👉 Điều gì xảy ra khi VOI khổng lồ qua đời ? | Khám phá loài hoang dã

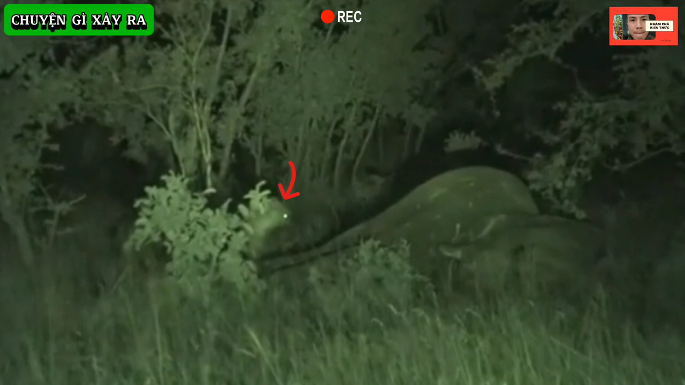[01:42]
Hãy subscribe cho kênh Ghiền Mì Gõ Để không bỏ lỡ những video hấp dẫn Khi màn đêm buông xuống, những kẻ khiên sát đã đến Bày lên cẩu làm công việc của chúng Xé rách lấp da dày của voi để đánh chén phần ruột Một bộ lòng khổng lồ có thể lấp đầy bụng một đàn lên cẩu lên đến 50 con